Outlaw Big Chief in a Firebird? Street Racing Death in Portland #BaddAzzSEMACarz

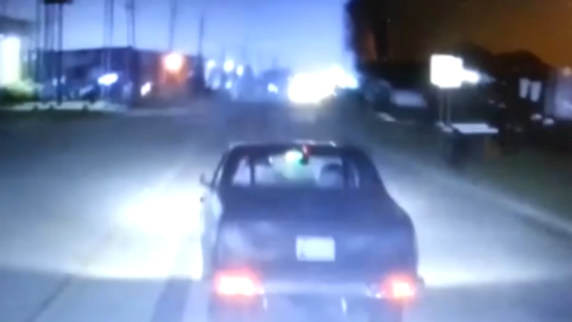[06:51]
You can see him getting squirrely there. And then later on, the cops come and visit him.